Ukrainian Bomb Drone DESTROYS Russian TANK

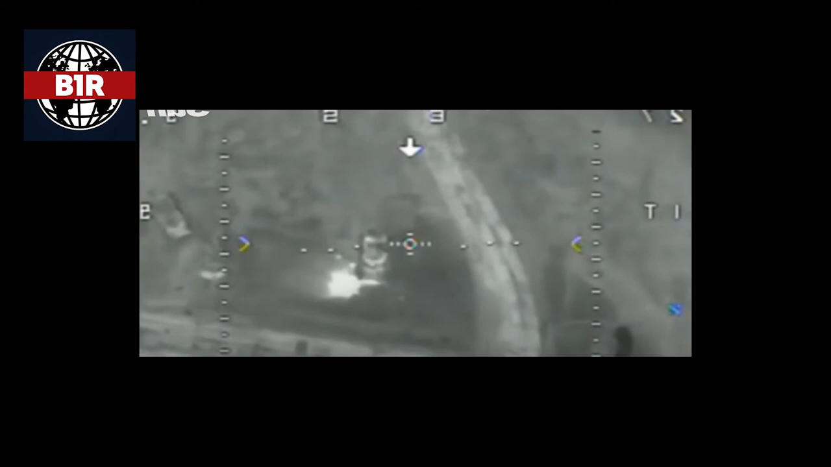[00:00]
In a striking display of the lethality of unmanned air attacks, Ukrainian military have published footage of a bomber drone killing a Russian tank.
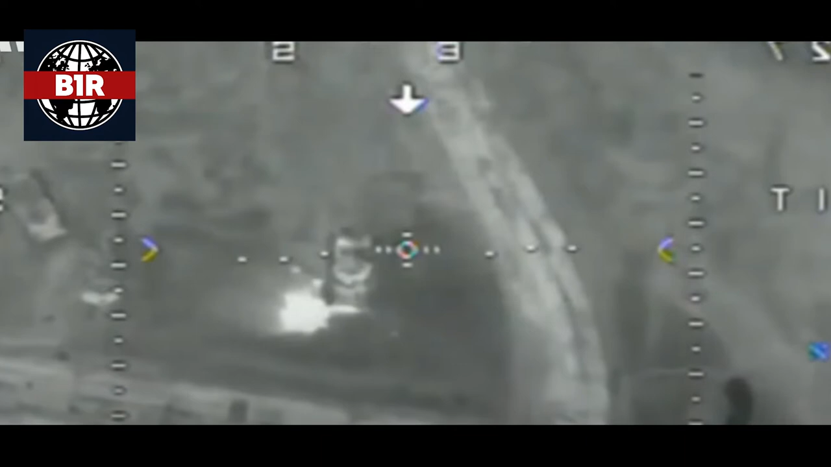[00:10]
On 12 April, Newsflash got film from the 59th Motorized Brigade, which is part of the Ukrainian ground forces, with the message the day was not in vain. The drone is seen dropping three bombs on a Russian armored vehicle in the video. The Ukrainian military did not say which UAV was utilized to take out the enemy tank.
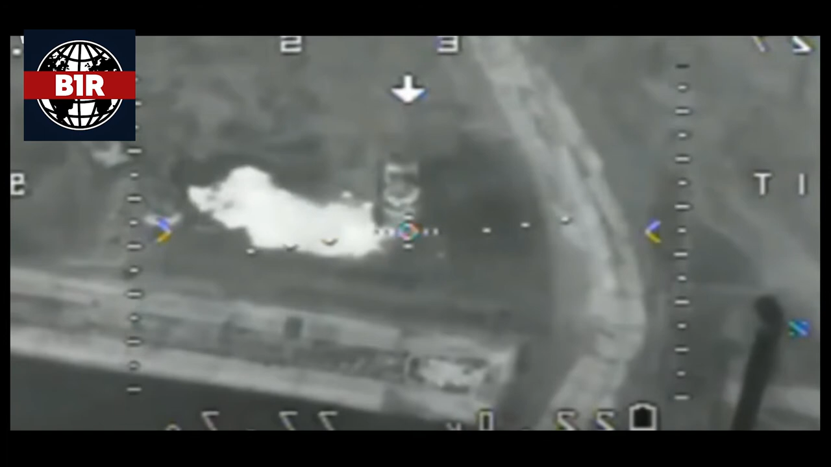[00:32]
One appears to miss the armored vehicle, while the other two hit it square in the face. During combat in east-central Dnipropotrovskoblast, the Ukrainian military reported they pushed back the enemy's lines and regained control of 15 communities.